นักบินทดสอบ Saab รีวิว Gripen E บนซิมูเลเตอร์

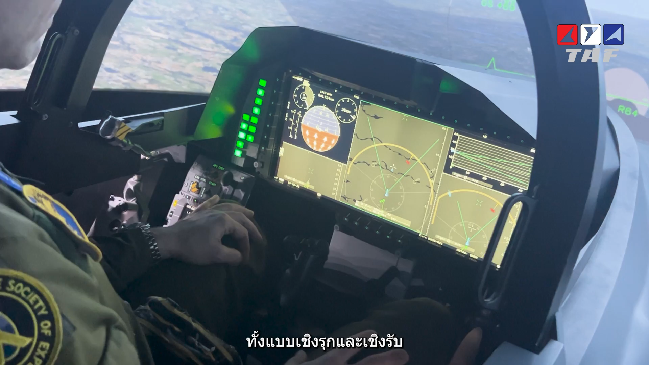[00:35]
Then you get all this data so you have to find new clever ways to present it to the pilot.
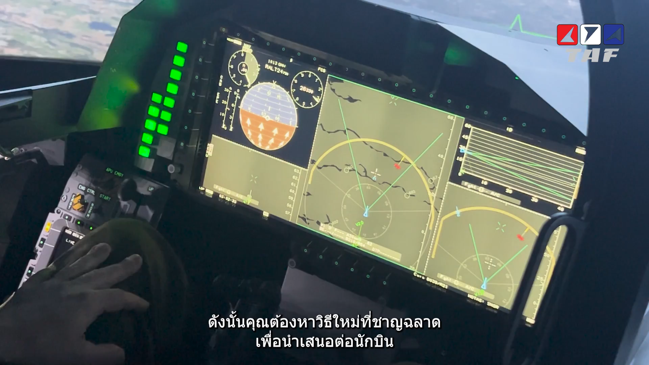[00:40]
So we have introduced a new cockpit design.
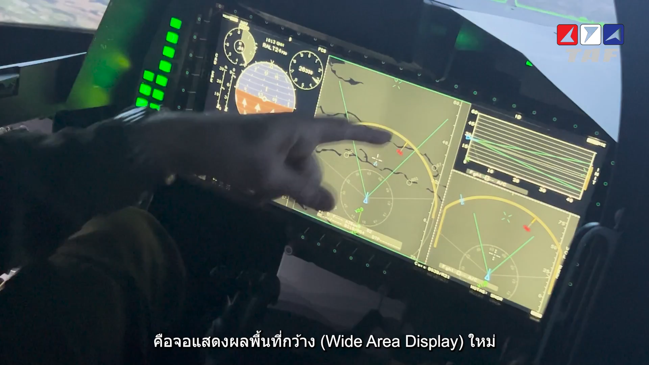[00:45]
So the new wide area display, fully customizable depending on the mission and your own personal preferences.
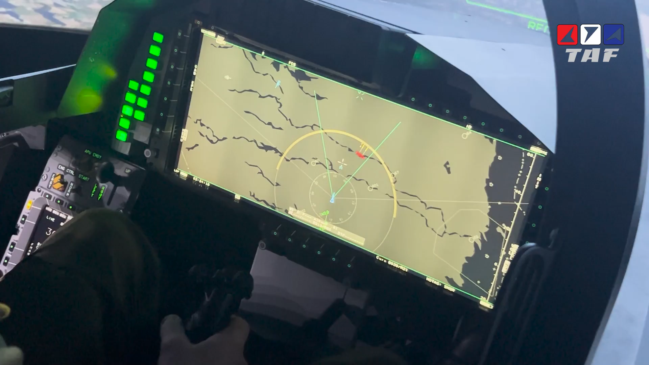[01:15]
automation which helps the pilot to keep the workload at manageable level. So basically you can set it in this wide screen? Yes, you can set it in many different kinds of configurations as you want.
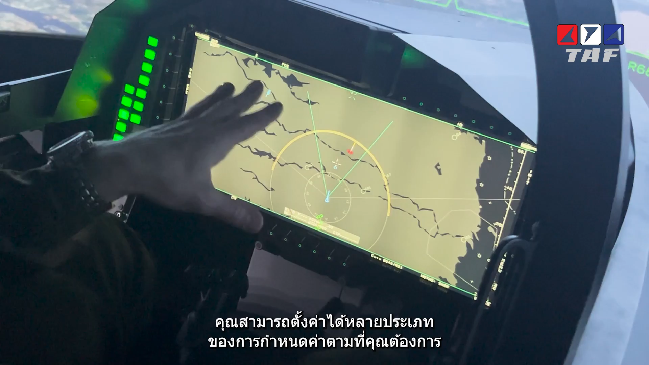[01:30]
And most of the time you can do this before you go flying in your mission planning phase.
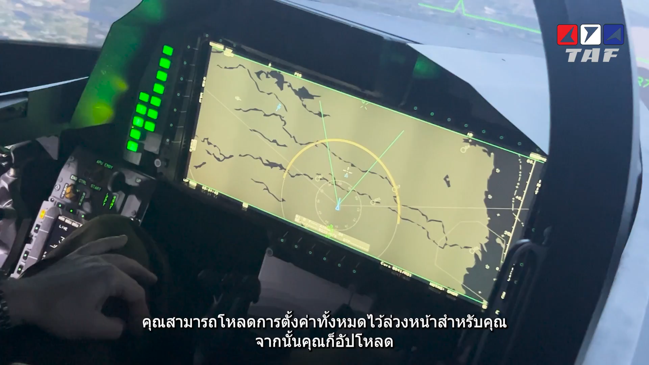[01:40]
So you preload all the settings for you and then you just upload it when you go flying.
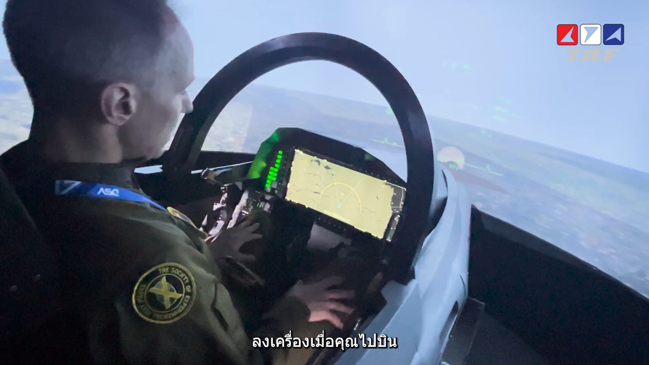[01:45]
So your own super enemy view and then you have your other Gripen members here.
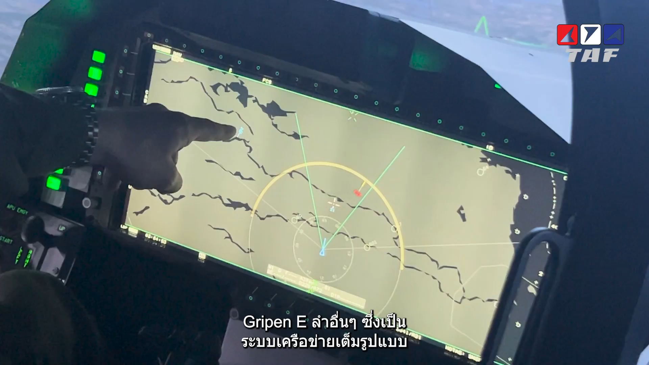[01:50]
The fully networked system.
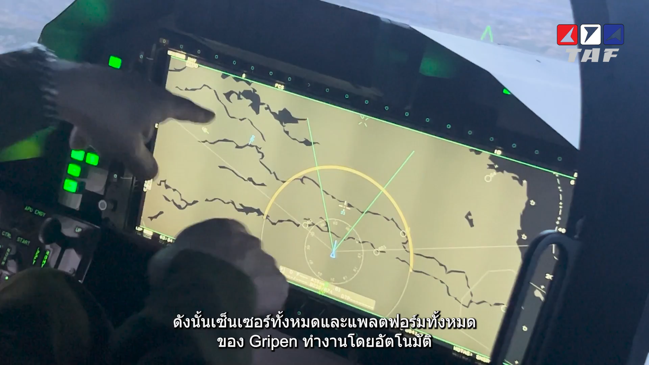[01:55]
So all the sensors on all the platform, all the Grippens work automatically together to create situational awareness with all the sensors.
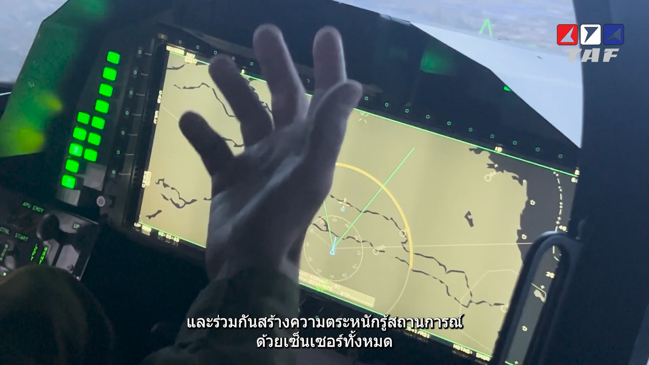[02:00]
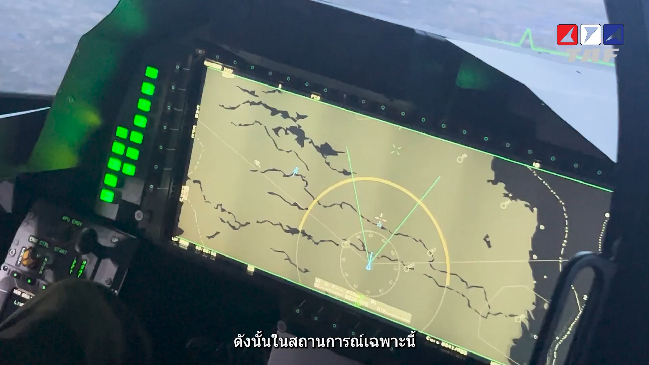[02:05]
So in this particular scenario you have now some targets coming up here in the morning. So these can be detected by the Gripen sensors or a system such as ERI or Global Eye, which is also the AI-FOS.
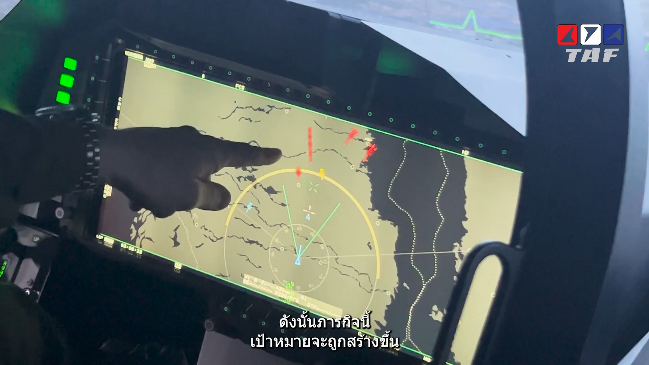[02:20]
So these particular missions here, these tracks have been generated by command and control. So now I'm flying completely passively. So I'm not emitting anything with any active sensors.
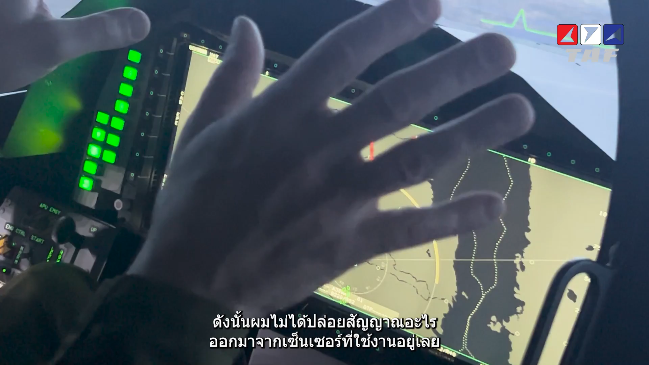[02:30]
And this is the default set to operate.
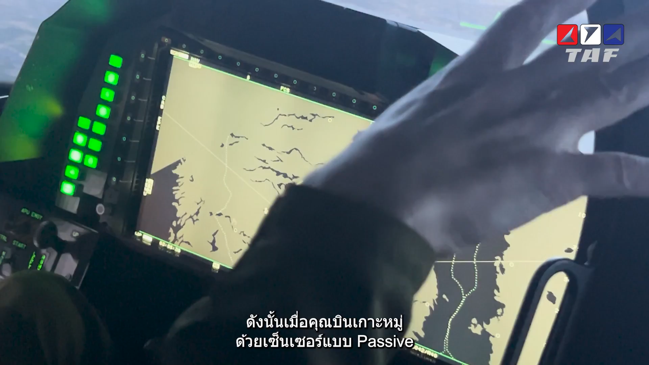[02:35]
So you'd fly in a formation with passive sensors so that no one will be able to see that you are coming.
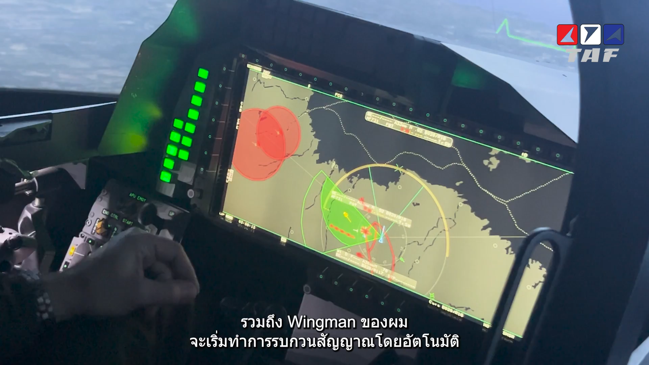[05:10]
automatically start jamming that particular threat to maximize my survival.
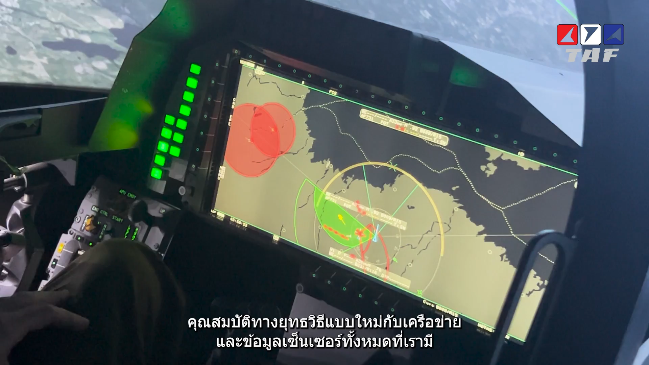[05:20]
A new tactical features with the network and all the sensor data we have. So conventional aircraft force and some fifth generation aircraft today,
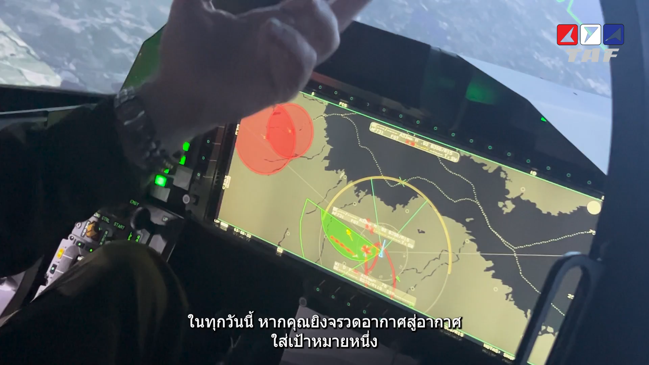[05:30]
if you fire a missile at one target, you are always going to be supporting that missile with your own radar,
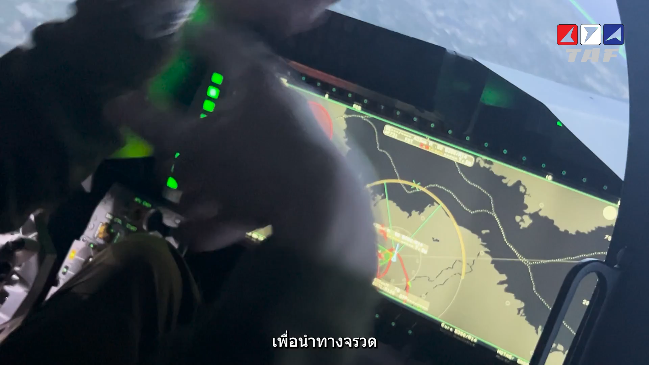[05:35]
your own sensor data. Now this is all changing.